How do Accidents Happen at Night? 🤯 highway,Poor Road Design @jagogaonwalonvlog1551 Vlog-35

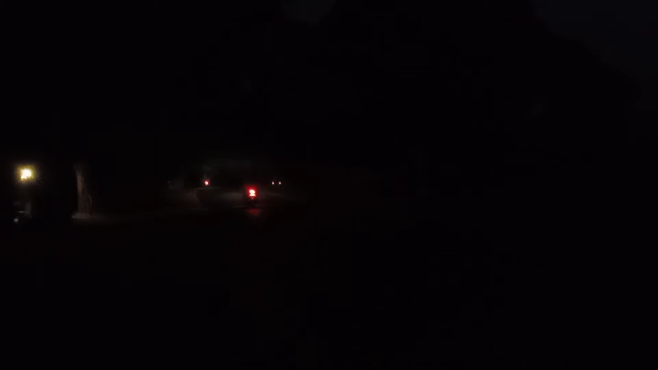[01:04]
कि क्योंकि दोस्तों यह गाउं की जगह है तो यहां पर लाइटिंग कम होती है
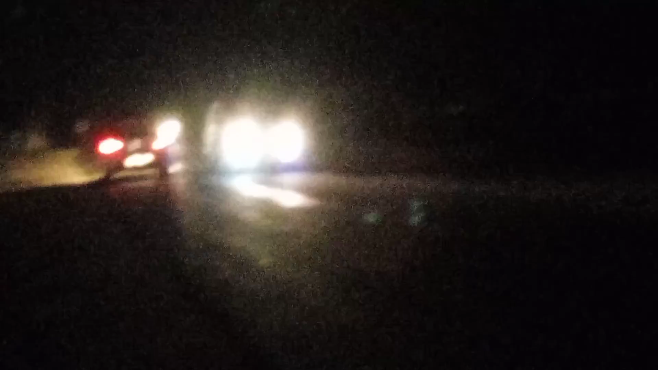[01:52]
दूस्तों तुरंद काटा है आपके देख सकते हैं कि अधिकर दोस्तों कि अधिकर कहां से टन कर रहा है उसको पता है यहां पर खड़ा है